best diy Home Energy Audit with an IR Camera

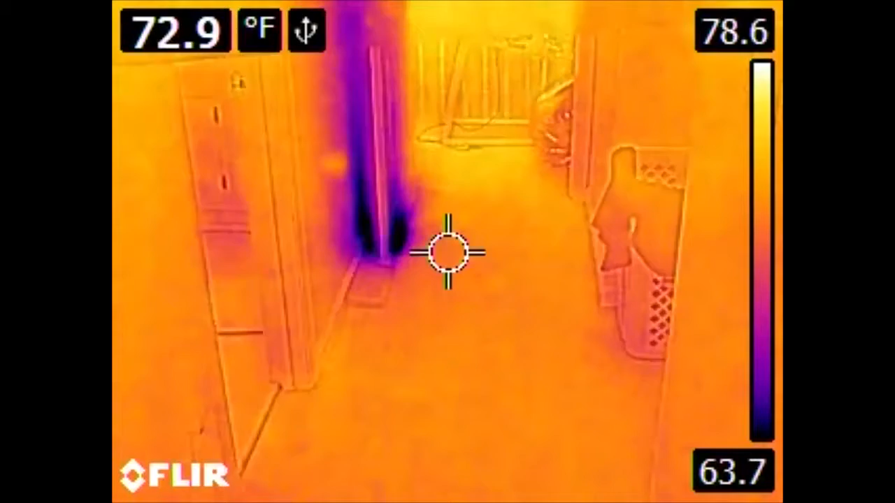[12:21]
On screen: spot 72.9°F
Another culprit of losing a tremendous amount of energy and leaking heat in and out of the house is attic access.
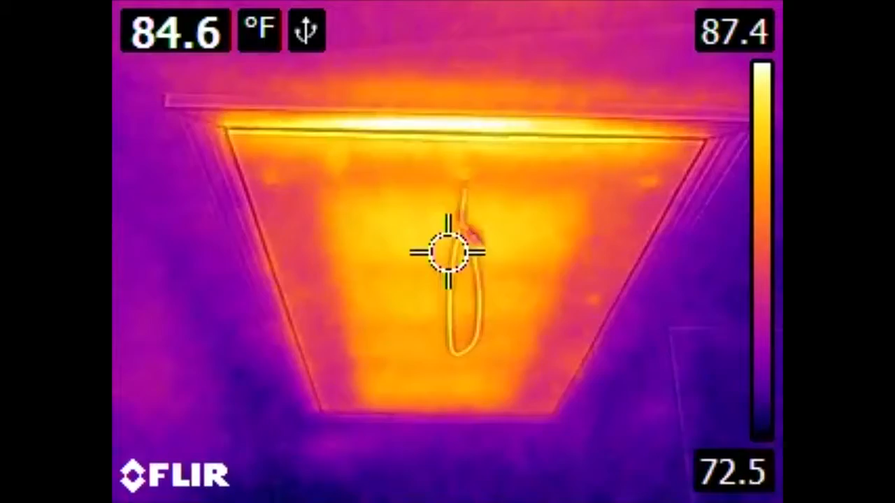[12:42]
On screen: spot 84.6°F
But we can still see that we are transmitting a reasonable amount of heat back and forth.
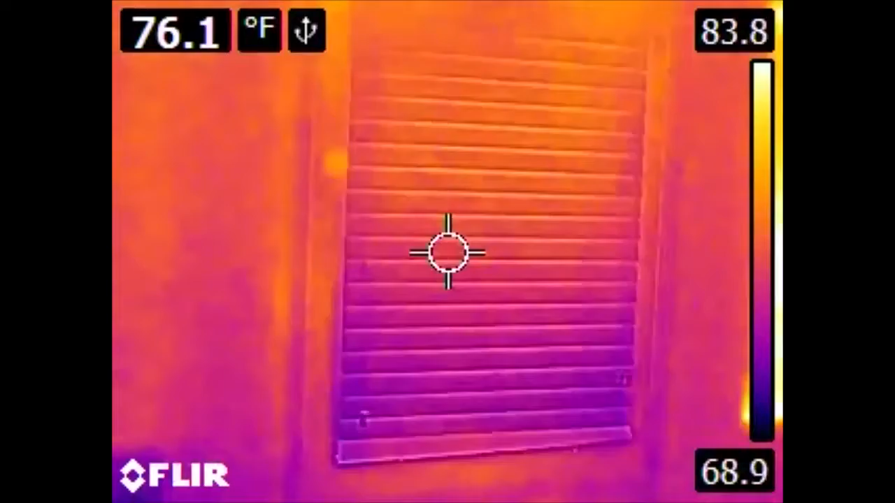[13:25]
On screen: spot 76.1°F
Here we have a conventional window. And there was formerly a window in this position as well. It, however, was removed when the house was resided. So outside of this window is siding and exterior foam insulation and then there is this piece of plywood. However, there is, of course, no fiberglass insulation or interior drywall.
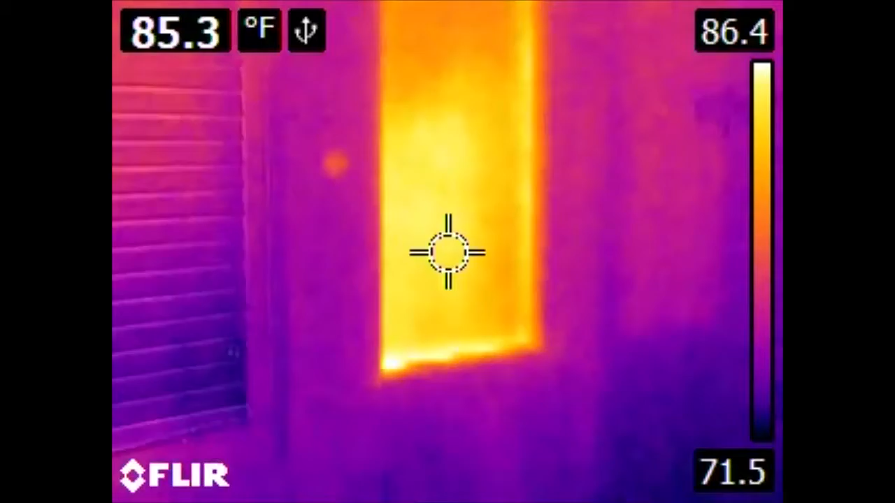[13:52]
On screen: spot 85.3°F
And we can see, relative to the surrounding area, exactly how little insulation that's providing.
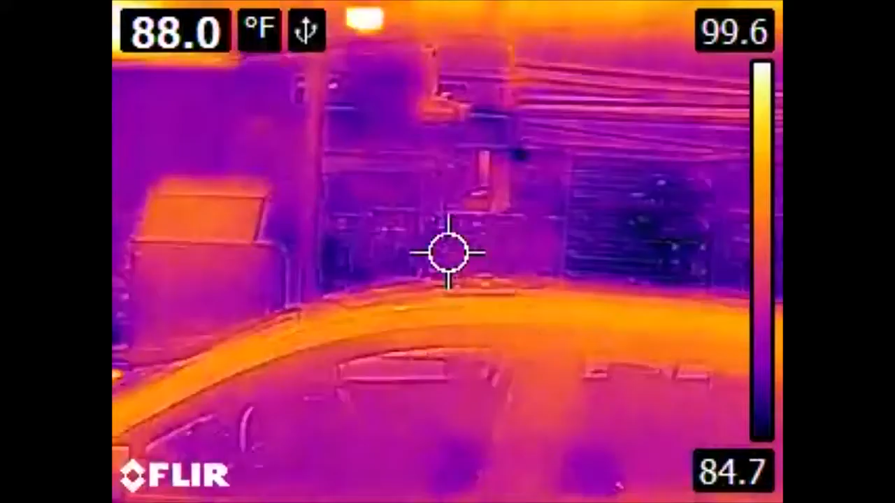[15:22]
On screen: spot 88.0°F
Of obvious standout is the car itself.
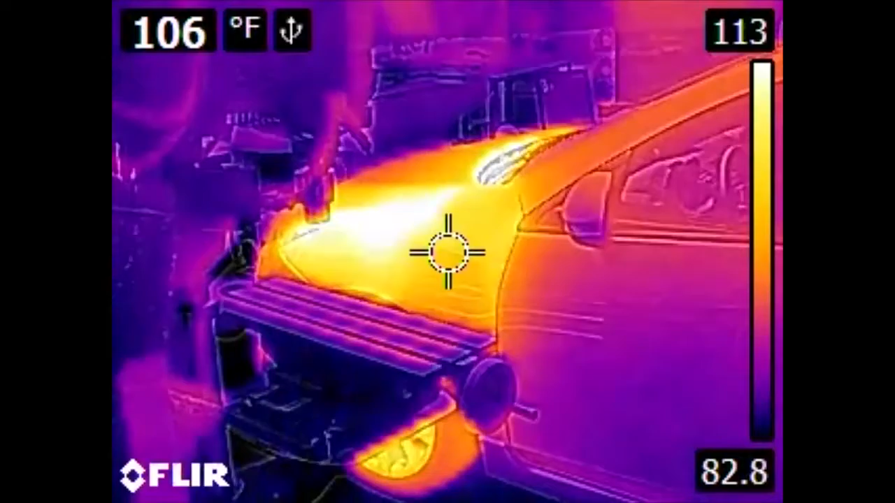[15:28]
On screen: spot 106°F
This car has only been parked for about 30 minutes or so, so we can see not only the heat from its engine, but also the heat from the tires and the brakes.
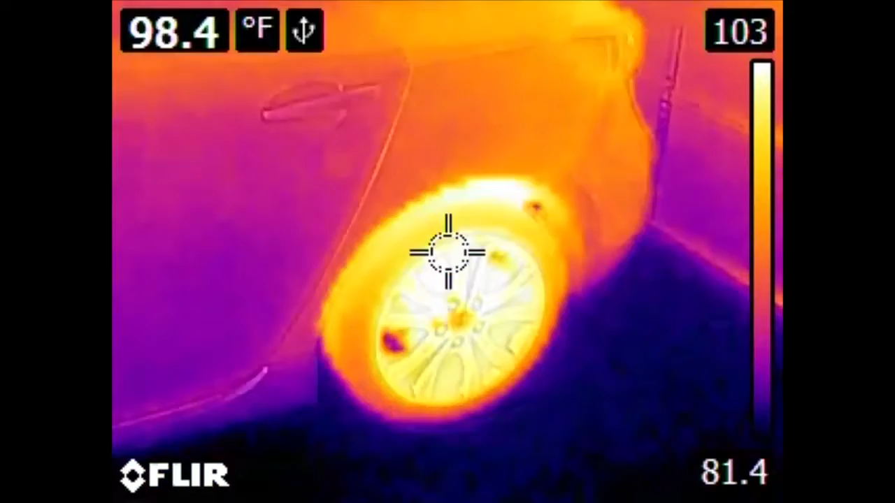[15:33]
On screen: spot 98.4°F
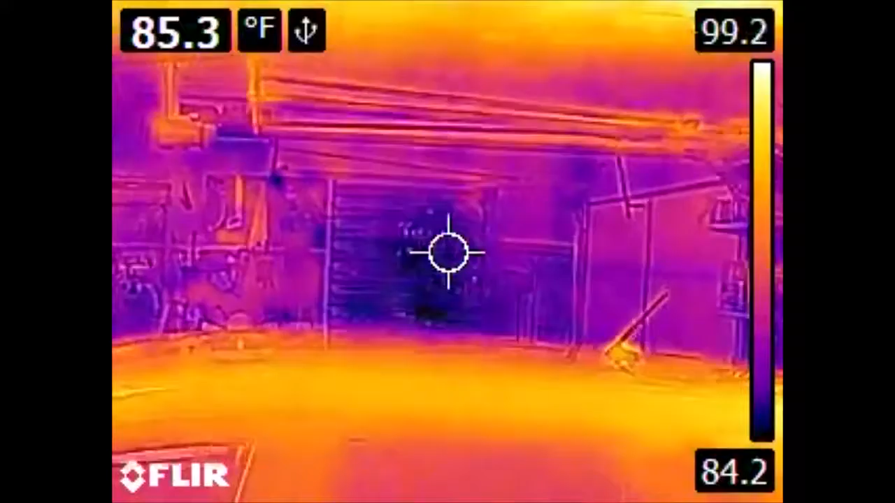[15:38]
On screen: spot 85.3°F
The walls of this garage are insulated. The ceiling, however, is not as the walls were put in significantly later. A couple of interesting things to look at in spaces like this.
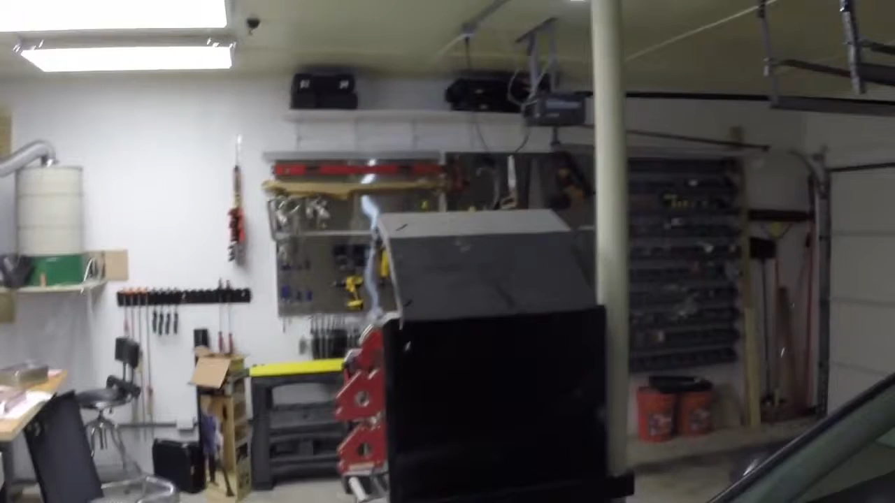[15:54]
If we look at the ceiling, this space is not insulated.
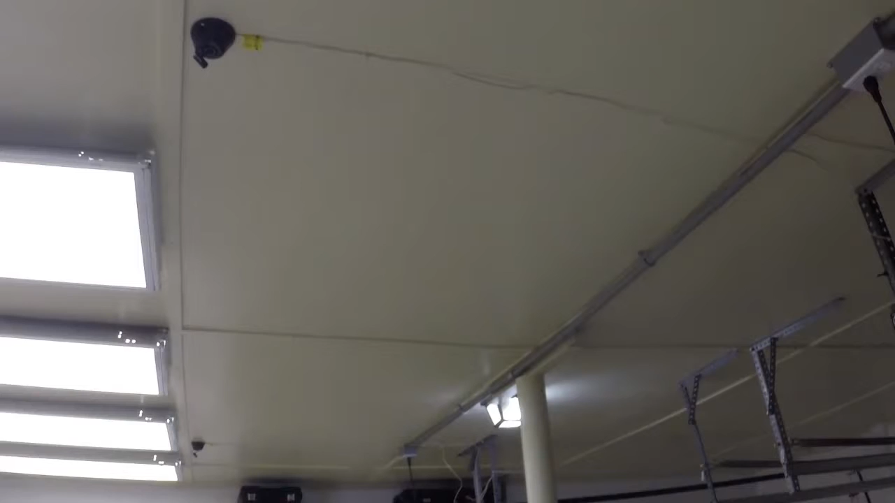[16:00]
And so what we can see are the beams that support the roof itself. They conduct heat differently than the air that would convect around in this space. So visibly there doesn't seem to be anything here,
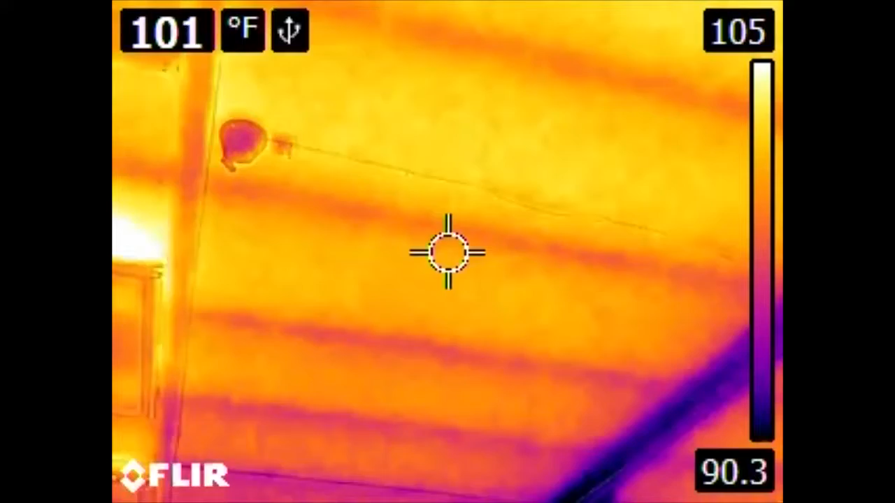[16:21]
On screen: spot 101°F
but in the infrared we can clearly see where these beams contact the plywood that makes up the roof of this, or the inside ceiling of this garage. Also we can take a look at the garage doors themselves.
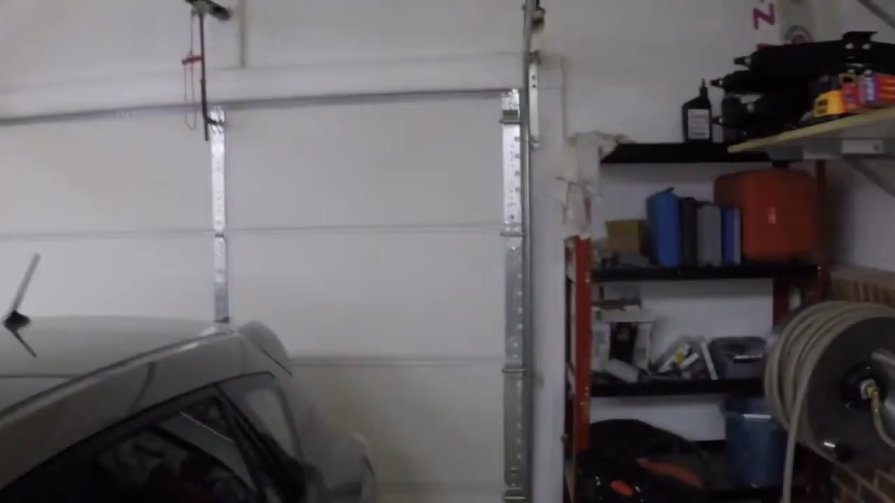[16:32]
Now these doors are insulated, however,
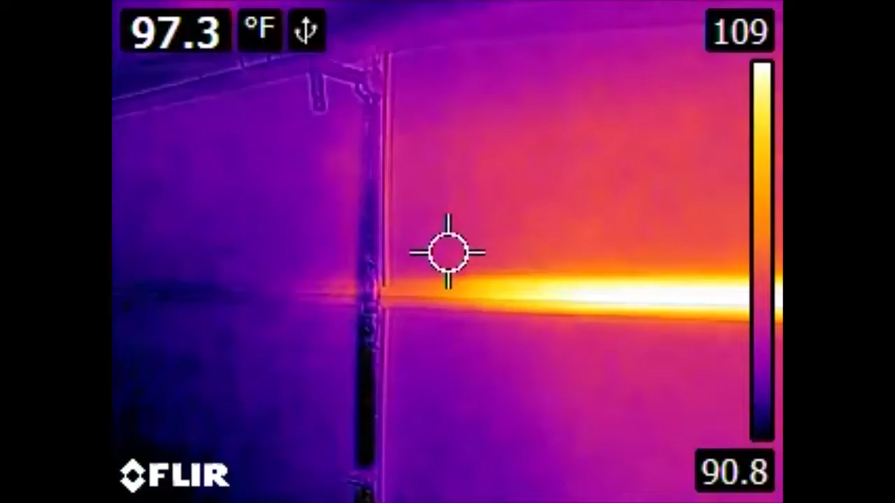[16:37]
On screen: spot 97.3°F
the metal bits that hold them together conduct heat pretty well.
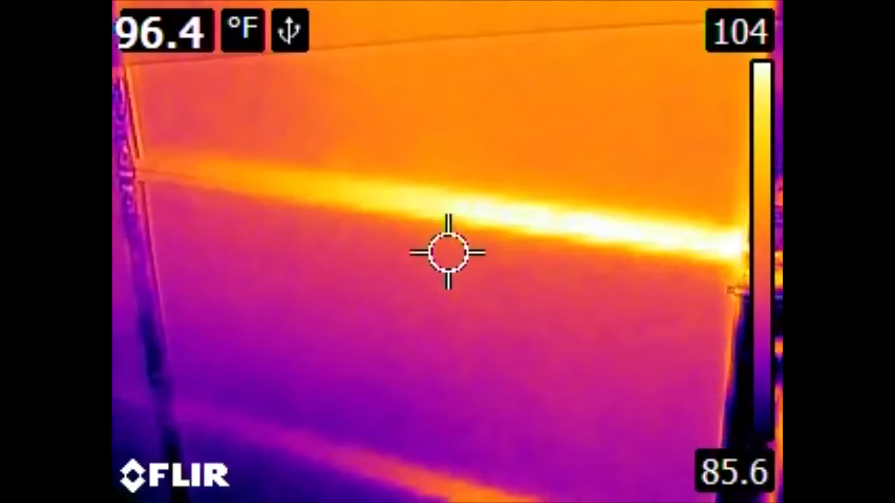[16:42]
On screen: spot 96.4°F
Also if we are looking at the back of the car,
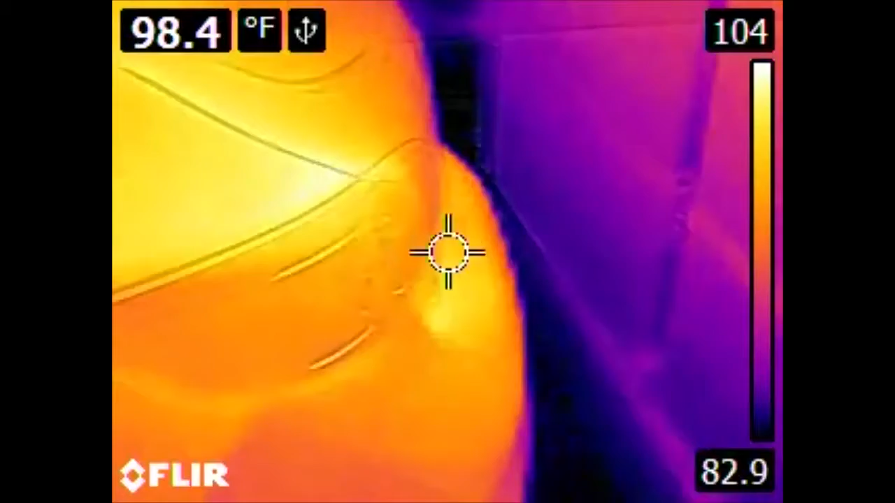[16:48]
On screen: spot 98.4°F
we can see what is effectively heat soak from wheels, brakes, and also at the back of the car the exhaust system.
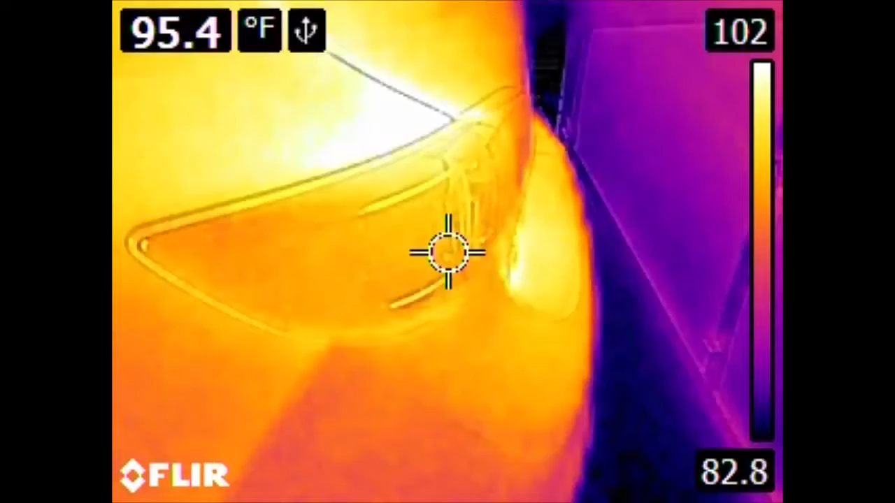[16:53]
On screen: spot 95.4°F
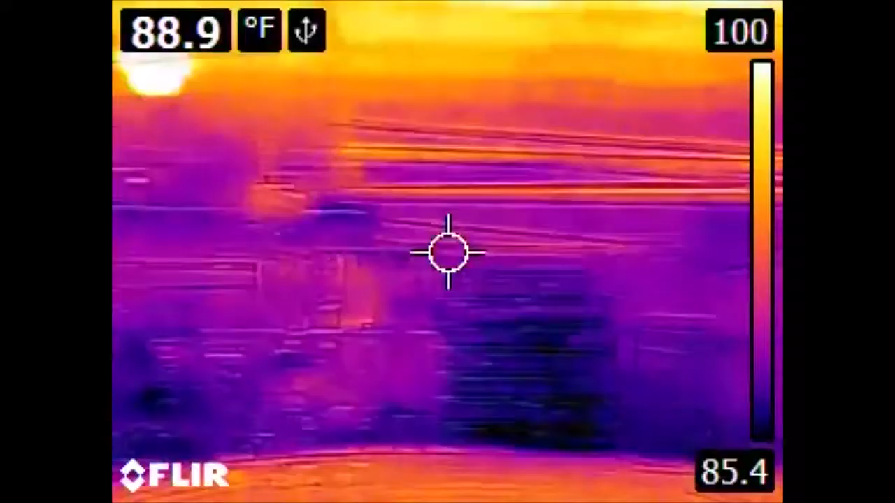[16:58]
On screen: spot 88.9°F
So hopefully this gives you an idea of the kinds of things that you can see and find with a thermal imaging camera.
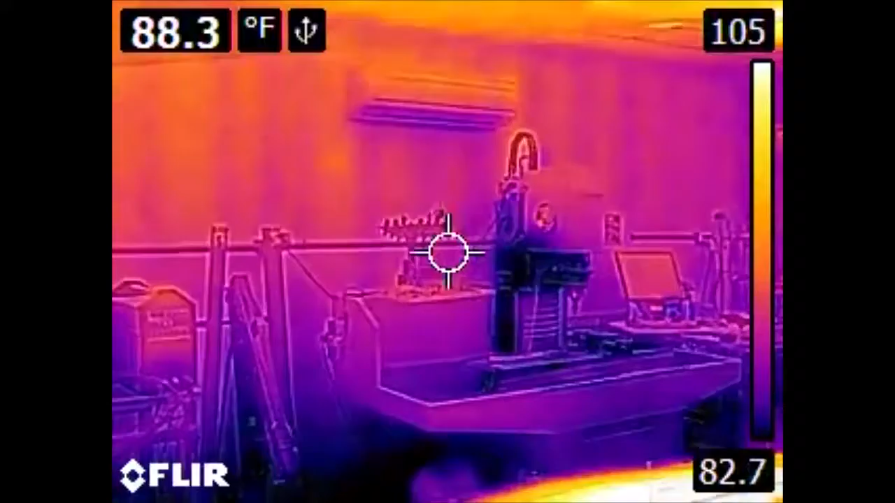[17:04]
On screen: spot 88.3°F
These cameras are actually quite expensive. This E4 model, the lowest in the E-series that FLIR makes, runs around $1,000.